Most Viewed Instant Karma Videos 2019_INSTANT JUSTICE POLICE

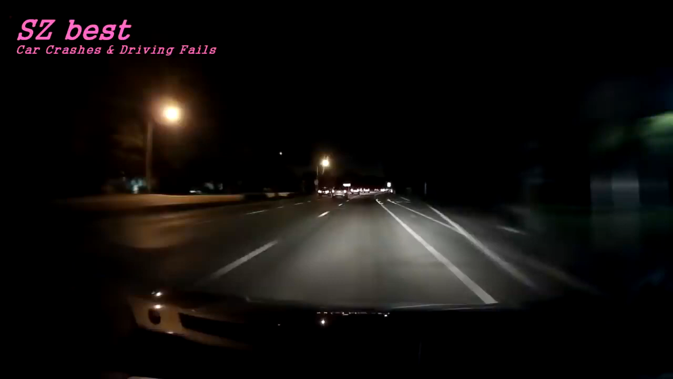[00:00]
Wow, man, you're going fast in your little Dodge Challenger. Oh, God. Ha ha ha! He got pulled over!
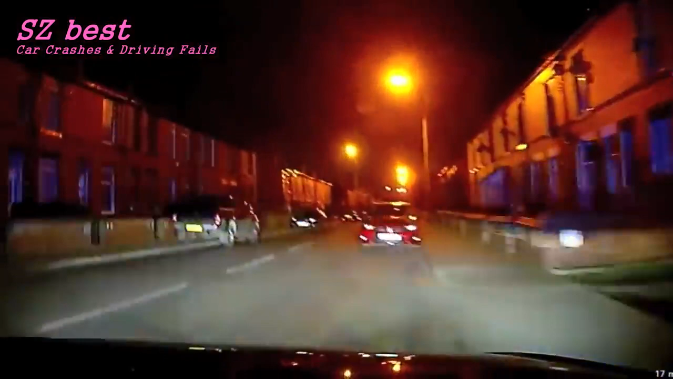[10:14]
They've got out and attacked my vehicle, CK.
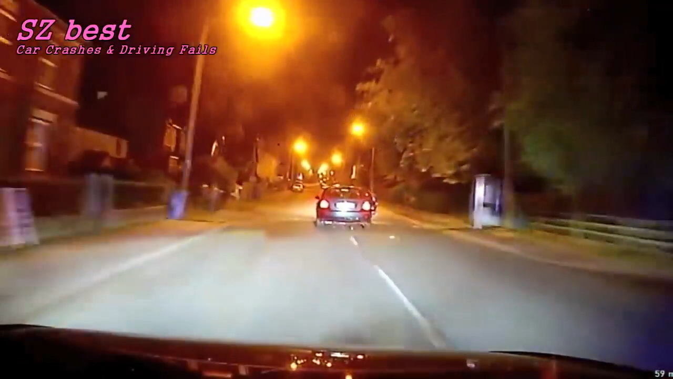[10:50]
These males are armed, they do have at least axes and hammers with them.
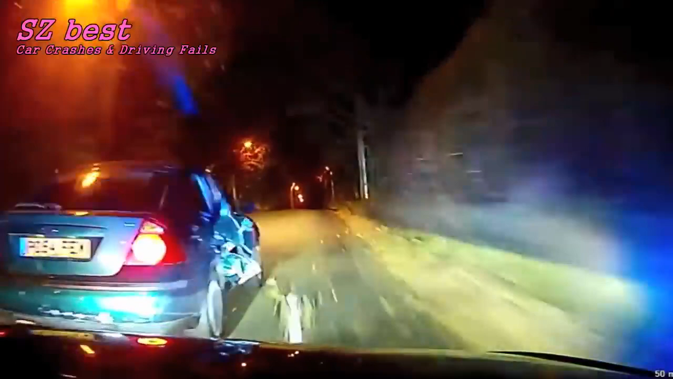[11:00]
Roger, get it to Harwood Road near 408 Ends at the top of Road in Brook Road.